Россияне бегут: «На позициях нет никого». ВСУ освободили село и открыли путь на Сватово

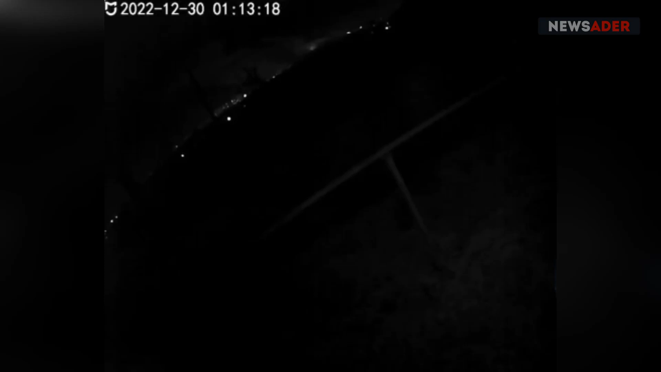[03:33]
Кадры из Алчевска уже подоспели. Камера видеонаблюдения зафиксировала там прилеты в полвторого по местному времени. Яркие вспышки и пожары вдали, как можно предположить, показывают работу разрывающихся ракет М-31. Позже, в дневное время суток, пришли и фотографии с результатами этого фейерверка. Сообщается, что атакована была казарма оккупантов бывшей воинской части.